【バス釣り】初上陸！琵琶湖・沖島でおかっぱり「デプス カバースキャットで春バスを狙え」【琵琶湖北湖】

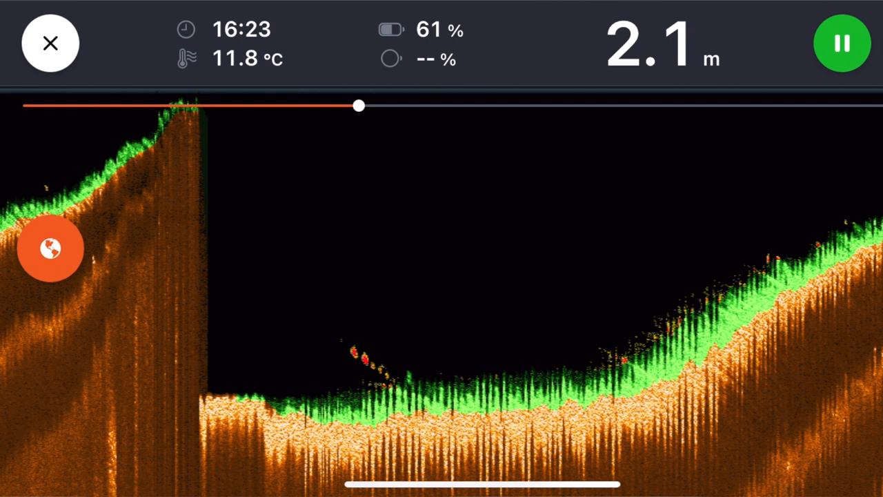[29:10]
On screen: depth 2.1 m, water 11.8°C
目視してイメージしやすかったっていうところと、あとは今回たまたまね他のところではねあんまり映らなかったんですけど、その駆け上がり沿いに断続的にすごい魚影が映ったんですね。ベイトフィッシュかなーっていう反応も映れば、そのある程度の大きさの魚単体もね映し出してくれて、でまあ鯉なんかもねいたり、ニゴイなんかいたりするんで、まあバスかどうかっていうのはちょっとね半信半疑だったんですけども、あれこれいい感じの反応が映るなということで、まあ集中してね、ノーシンカーの釣りなんでこう気持ちが入ってないとなかなかね釣れないんですよね。
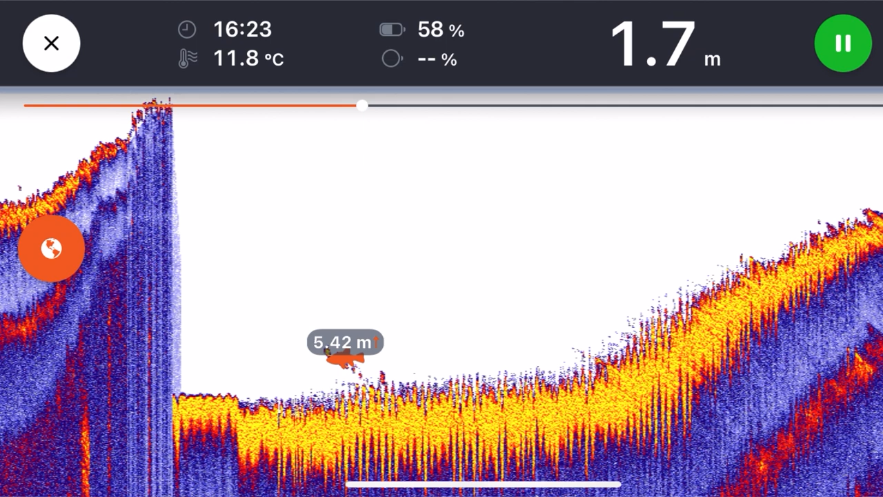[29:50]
On screen: depth 1.7 m, water 11.8°C
ここにはいるぞっていうね、まあそういった気持ちを乗せて、釣ることができたなっていうのはこのディーパーによって、あ、そこまでドン深ではない7メーターのフラットからシャローに一気に上がる駆け上がりが射程距離にあるんだねっていうのはしっかり見ることができたんで、